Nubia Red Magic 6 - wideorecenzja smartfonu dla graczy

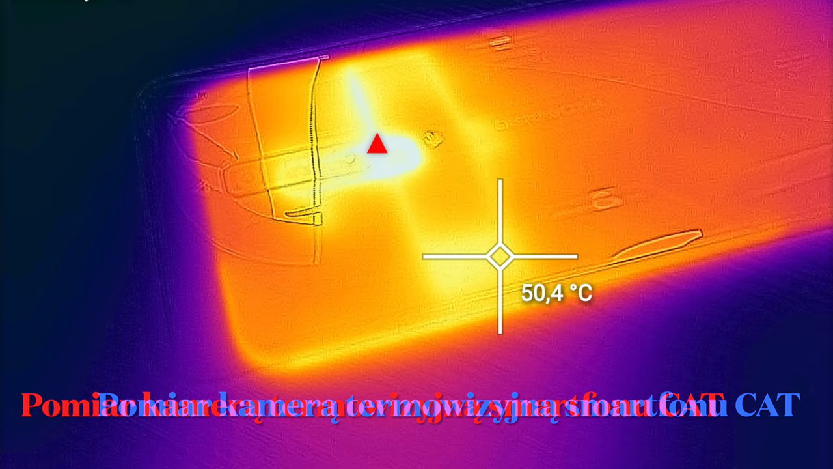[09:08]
On screen: spot 50.4°C
Mojemu egzemplarzowi zdarzało się przekroczyć 50 stopni Celsjusza tutaj w okolicach powiedzmy dolnej części oprawki aparatu fotograficznego.
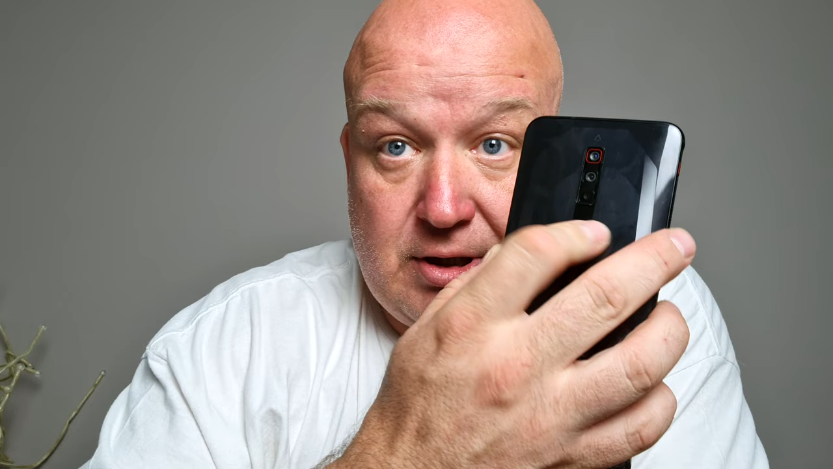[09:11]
On po prostu już faktycznie zaczyna oparzyć. No ale od czego mamy wentylator? Wiadomo, trzeba włączyć wentylator, będzie chłodniej.
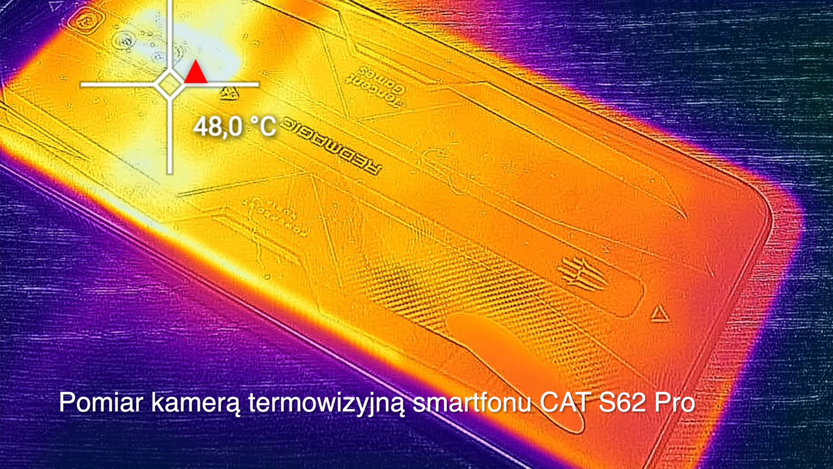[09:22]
On screen: spot 48.0°C
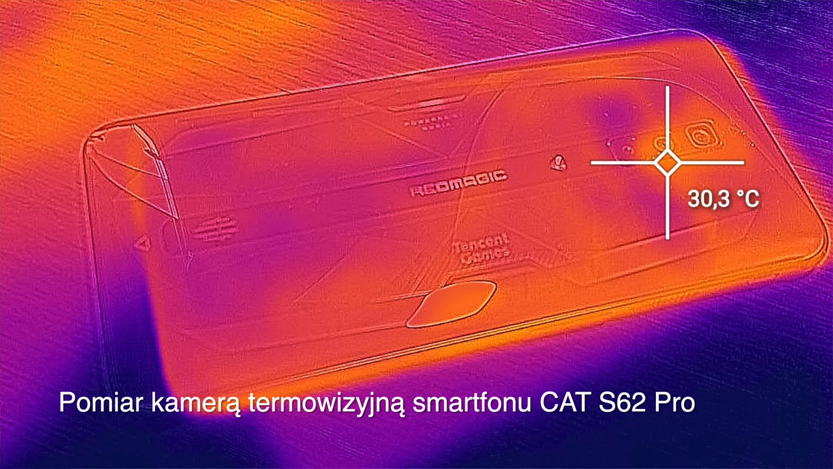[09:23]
On screen: spot 30.3°C
I faktycznie po włączeniu wentylatora ciepło emitowane przez smartfon już mieści się w granicach zdrowego rozsądku, ale znowu w granicach zdrowego rozsądku przestaje się mieścić szum wentylatora, w jaki Nubia została wyposażona.
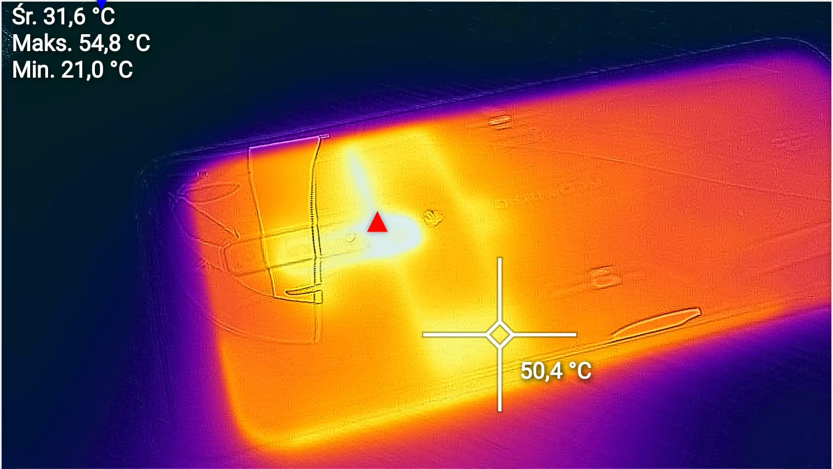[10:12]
On screen: spot 50.4°C, max 54.8°C, min 21.0°C
że nawet ten potworny wzrost temperatury tam w okolice 50-60
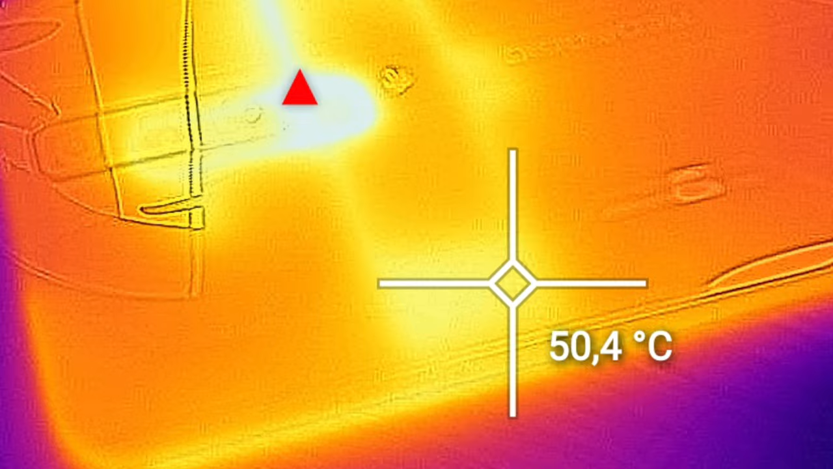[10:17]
On screen: spot 50.4°C
stopni nie obniżył znacząco wydajności telefonu.